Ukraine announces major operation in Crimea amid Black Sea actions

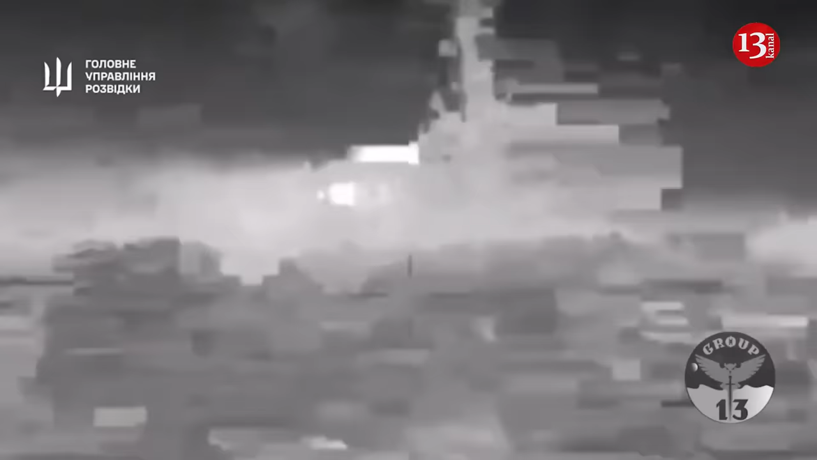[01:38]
Regarding the destruction of enemy fleet ships,
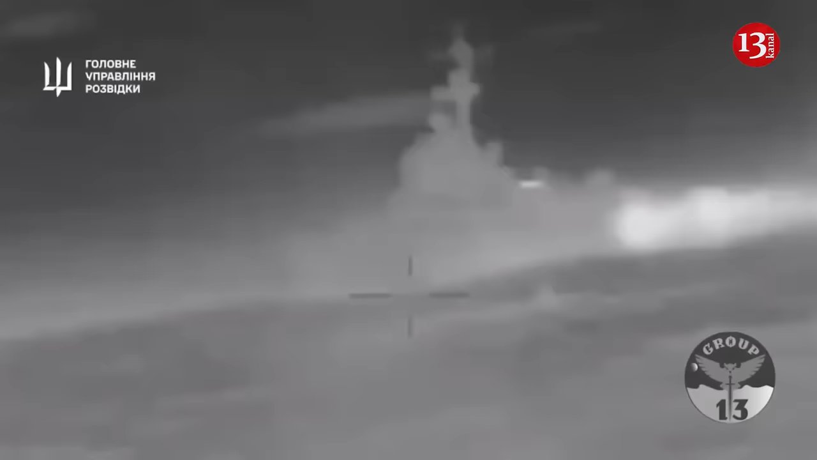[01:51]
On the night of February the 1st, Ukrainian forces destroyed the missile boat Ivanovets of the Russian Black Sea Fleet. As reported by the Maine Directorate of Intelligence,
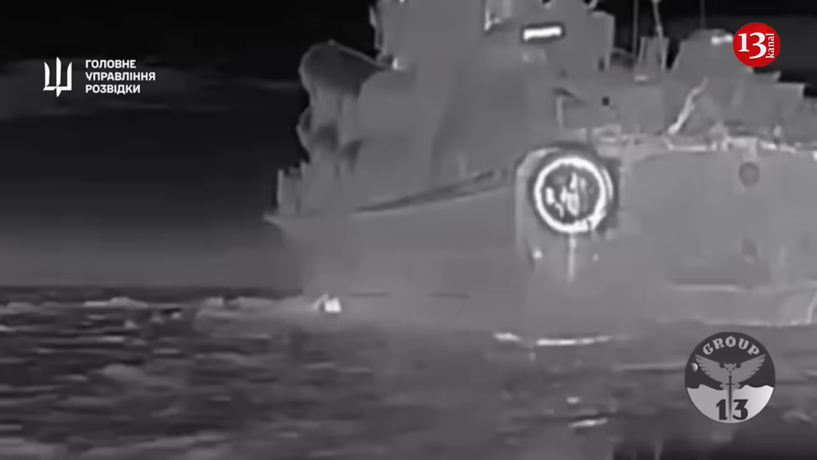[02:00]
the Ivanovets boat was to some extent the pride of the Russian fleet. There were only three units of such ships. It could accommodate up to 40 Russian sailors. Furthermore, near the shores of the temporarily occupied Crimea on February the 14th, the Maine Directorate of Intelligence and the Armed Forces of Ukraine destroyed the Russian large landing ship Cezar Kunikov near Alupka off the coast of Crimea.
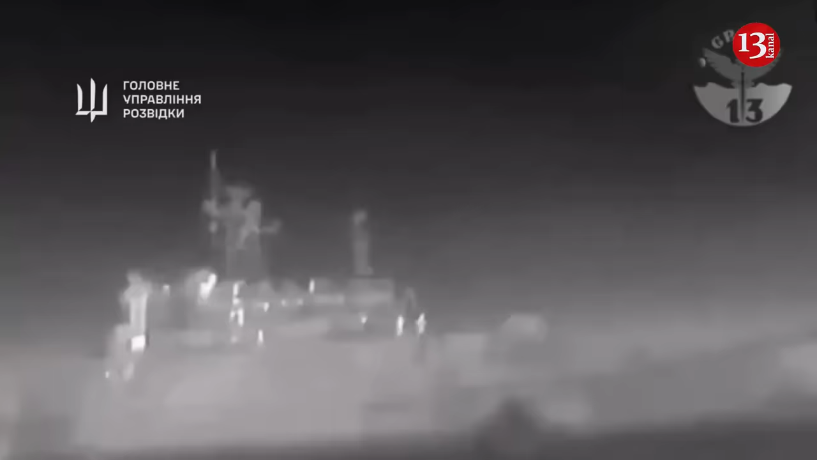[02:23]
On the night of March the 5th, 2024,
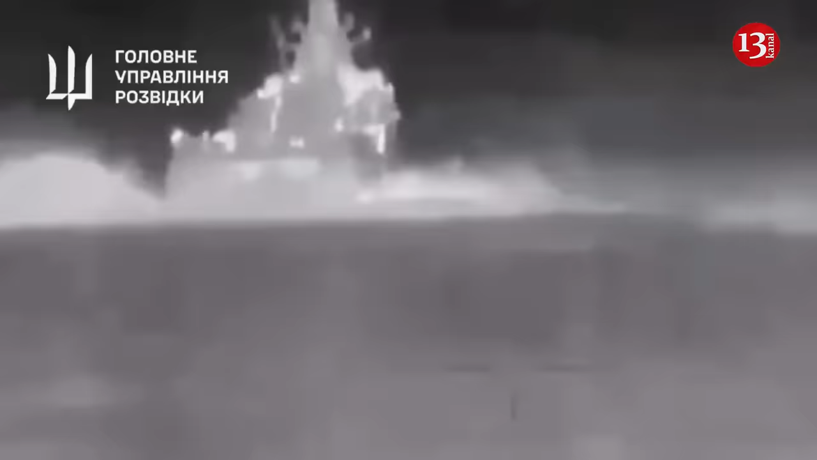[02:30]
the Special Forces unit Group 13 of the Maine Directorate of Intelligence of Ukraine attacked the patrol ship Sergei Kotov of the Russian Black Sea Fleet.